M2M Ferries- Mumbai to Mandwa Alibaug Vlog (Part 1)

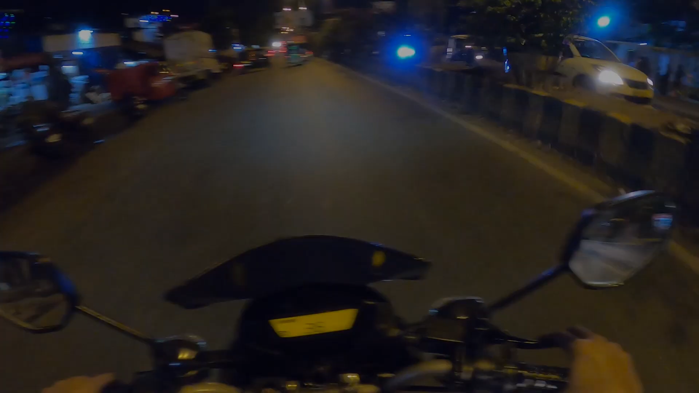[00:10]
Hello everyone and welcome back to my channel. My name is HitenK. आज हम vlog start करेंगे रात में, क्योंकि आज Friday night है और हम जा रहे हैं अलीबाग. अलीबाग actually कल जाएंगे हम लोग. अभी मैं हूँ पत्री पुल पे.
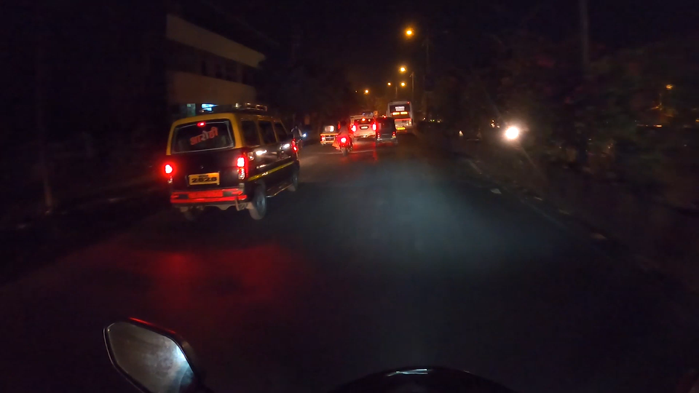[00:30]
जैसे कि आपको पता है पत्री पुल का ट्रैफिक
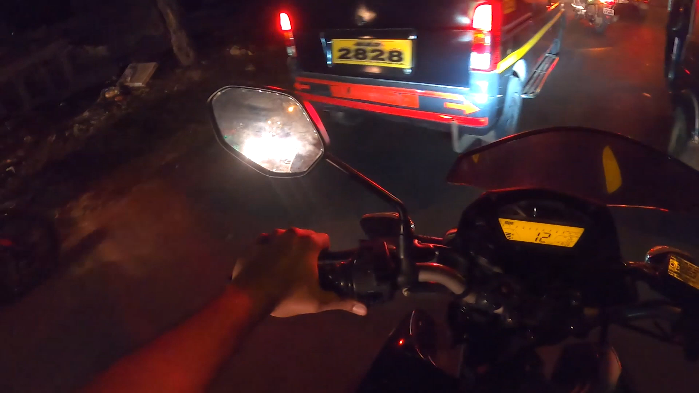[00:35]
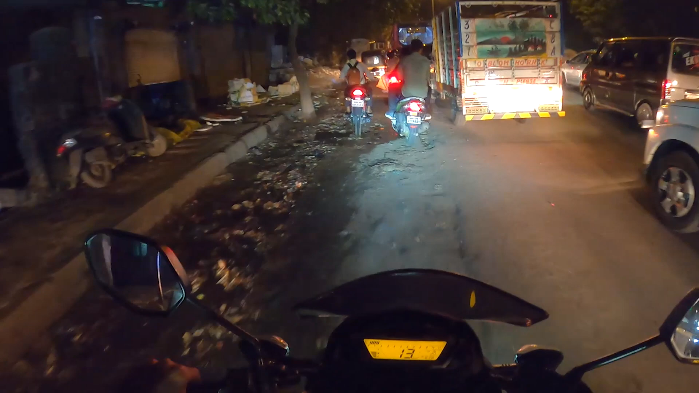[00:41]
कहाँ कहाँ से बाइक निकालनी पड़ेगी अभी, क्या पता.
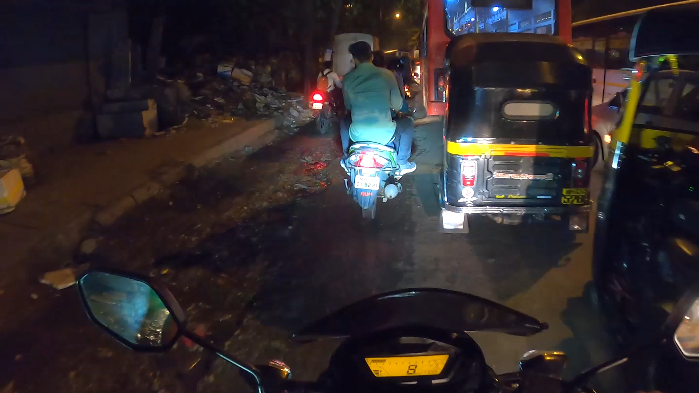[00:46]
बट लकीली इतने आगे तक तो आ गए.
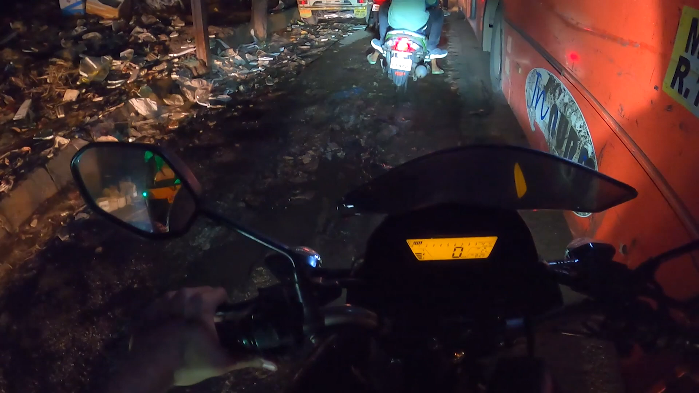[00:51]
सो यस, आई एम एट पत्री पुल राइट नाउ.